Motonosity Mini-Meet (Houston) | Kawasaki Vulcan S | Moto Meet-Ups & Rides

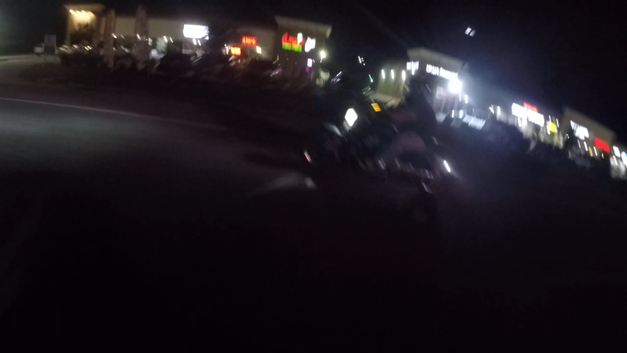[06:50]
Oh, and there's an FZ09 here too. There were some other bikes, but before we rode out, they had to leave. So this is the most random meetup, like one of the most famous motovloggers in the world. And I met him, and I'm riding in a small group with him, like two or three hours ago. I didn't even know this was going on. This is awesome.
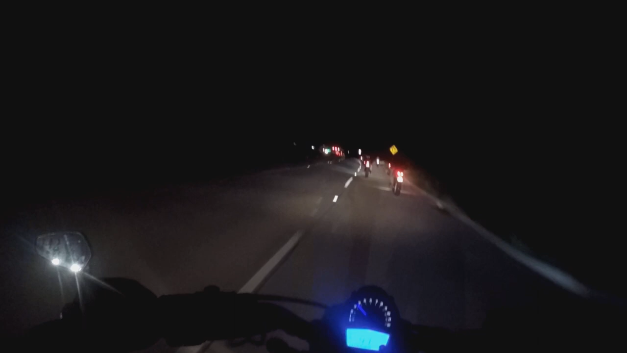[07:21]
Oh, it was so humid the whole ride up here. And then at the meet, it was so humid, but now the air is very noticeably getting cool. Ah, this feels nice. This is what's up. Oh, we're going up to the Woodlands. It's all the way up north. I'm so far from home right now. On a random on a random meetup. Woo!